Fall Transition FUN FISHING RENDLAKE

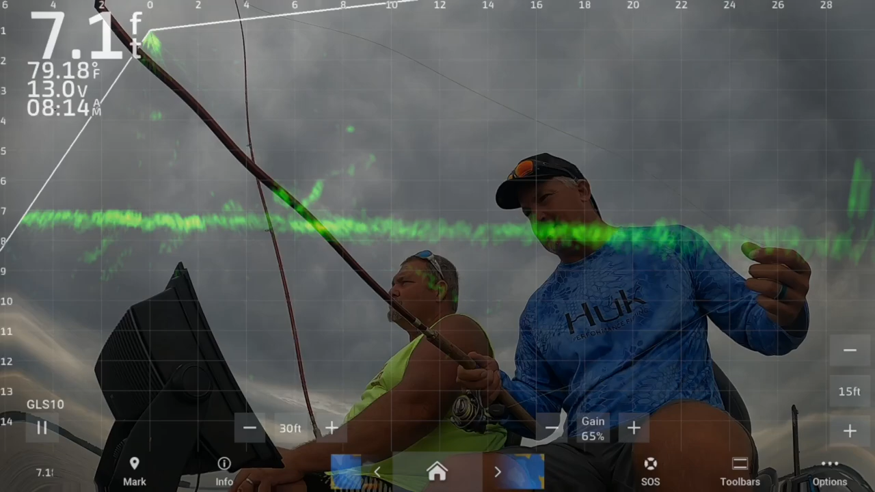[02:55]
All right, I wanted to take a moment just to kind of show you guys what we're doing today. We're really feeding off these small pieces of structure. We've got some good solid fish on this particular one here. And these are the fish that we're targeting. We're going through all of them, just nice, slow. Got to be nice and slow, and work your way through them all and try to identify where the big fish are. And so we're finding out on this particular day that these fish are way down low at the roots, right on the edge of the mud line, I guess.
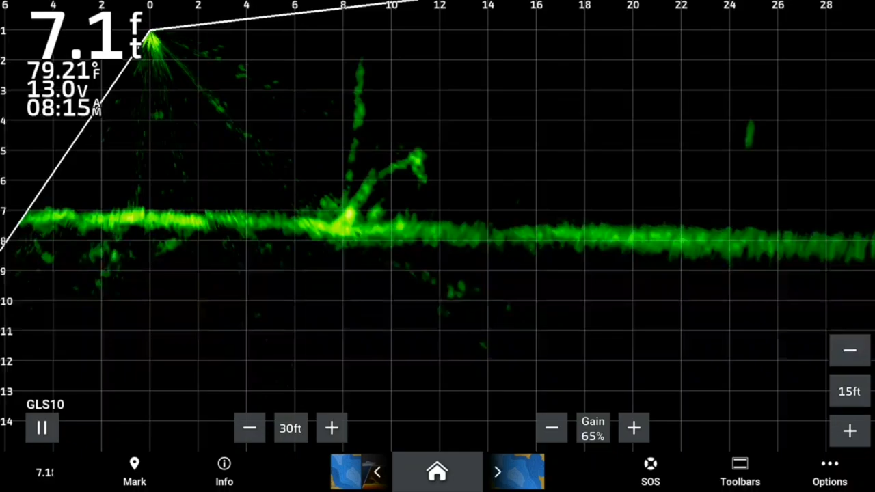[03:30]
On screen: depth 7.1 ft, water 79.21°F
And, you know, sometimes they strike, sometimes they wouldn't, but the hair jigs were doing the best for us. And it seemed like definitely the smaller variety. And in particular, the old Gen 1 pink gumdrop. That you can find on 3-Pound Fishing. You'll have the new style ahead, but the Gen 1 was all we had in the boat for this day, and so we were using it to a lot of success. So here I am dropping in. Again, I use that number 7 split shot just to kind of helps me identify it very quickly. And unfortunately, on this particular drop, we don't get a fish, but you get an idea of what we're using.
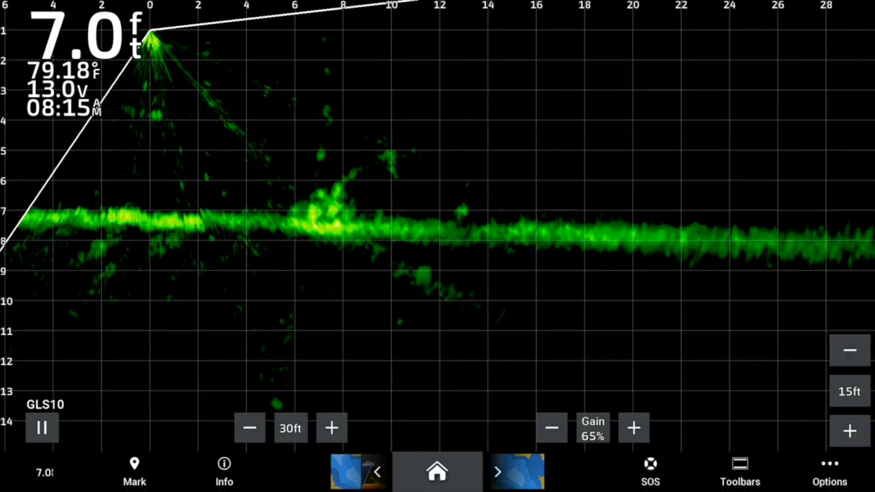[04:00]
On screen: depth 7.0 ft, water 79.18°F
We've got the Emerald Black color palette, and again, an 8616. You can get those from PTG, but loving it on RENDLAKE right now.